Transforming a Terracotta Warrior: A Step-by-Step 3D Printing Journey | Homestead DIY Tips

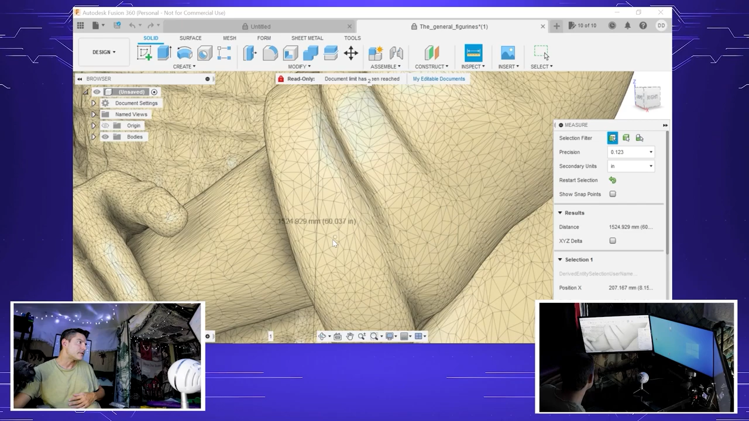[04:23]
So it's about 60 inches currently, which is about five feet. So we're going to measure it earlier.